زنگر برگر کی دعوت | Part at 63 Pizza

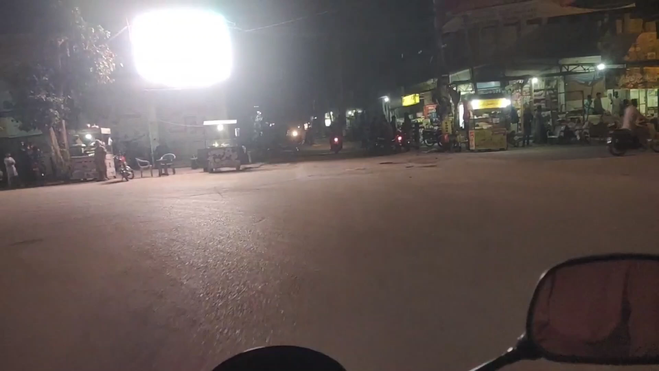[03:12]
ये जंप लगा अब हमें, ये हमारी ये सादकाबाद सबसे मशहूर शॉप बुक सिटी,
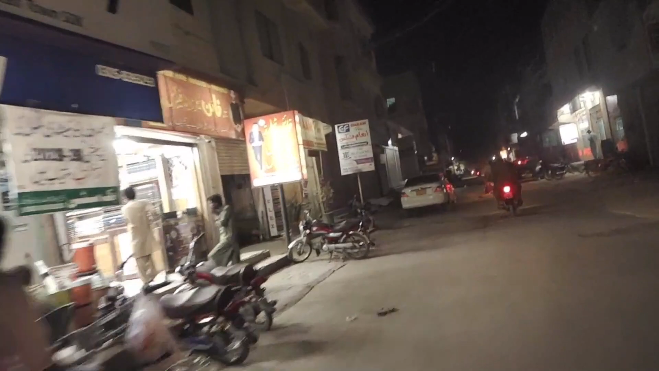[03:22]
ये फाइन टेलर्स एंड फैब्रिक्स, ये अल मुजम्मल हॉस्पिटल, यहाँ पे पहले अलीगढ़ कॉलेज ऑफ कॉमर्स होता था। अच्छा। और ये सादकाबाद की एक तो बारिश होने के बाद रोडें बहुत गंदी हो गई हैं,
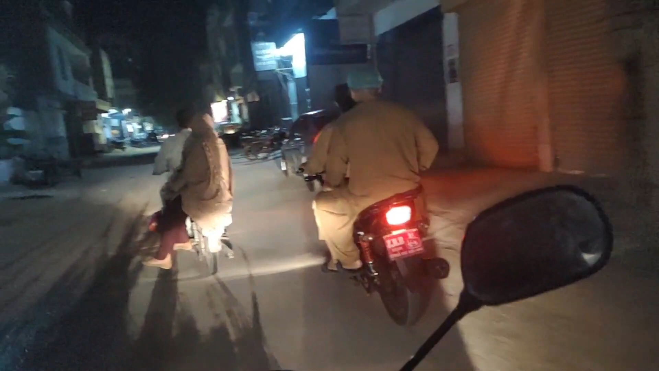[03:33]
तो ये बॉडी हॉलिक्स वो दिखाए ना जहाँ पे हम पहुँचने वाले, ये हमारी मंजिल मकसूद आ गई है, मकसूद की मंजिल 63 पिज़्ज़ा, हम सब की मंजिल।